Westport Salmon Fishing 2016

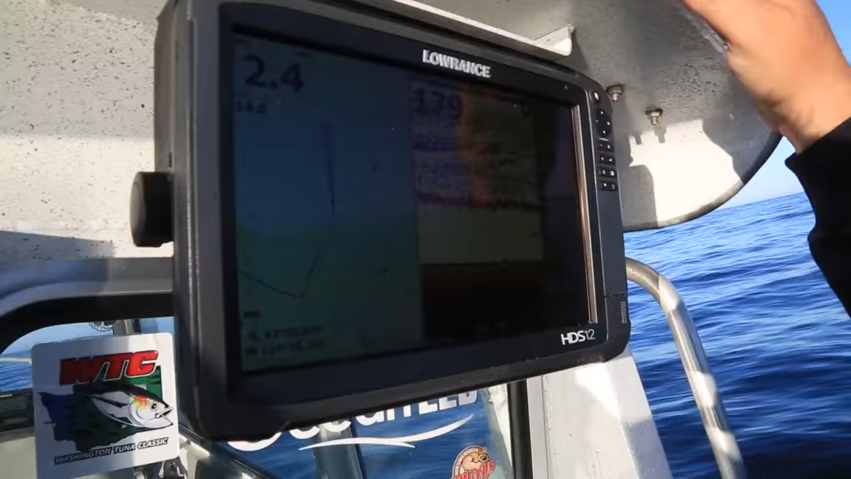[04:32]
So we're marking a little bit of bait here, about 70 feet sitting in there. So it's right at, yeah, about 79 feet. So probably a little ball herring.
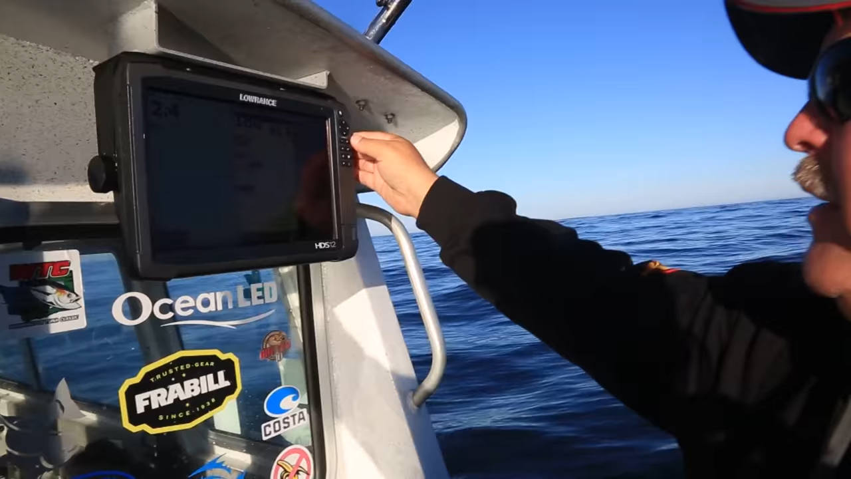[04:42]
That's been kind of what we're looking for.
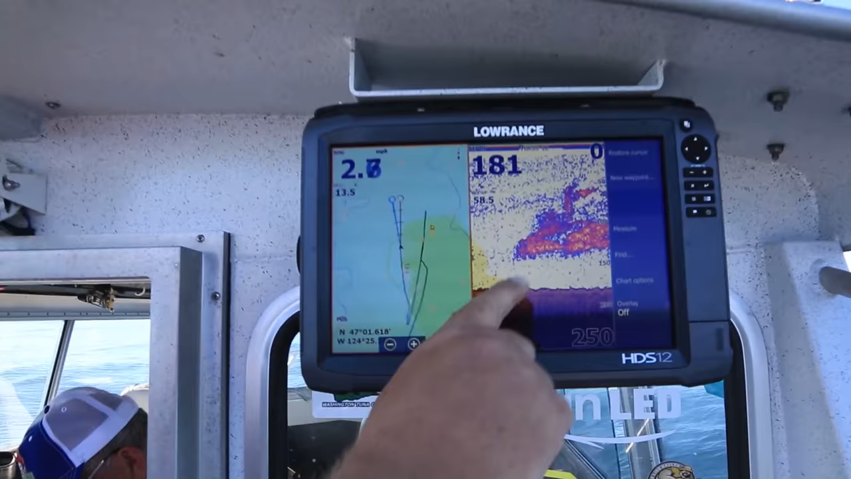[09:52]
It's all the way from 60 feet down to 130. So that's a good sign.